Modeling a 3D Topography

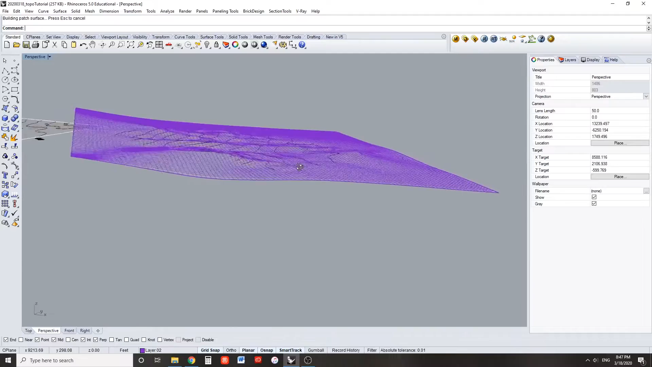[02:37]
You should now have a surface that is representative of the topography in your assigned square.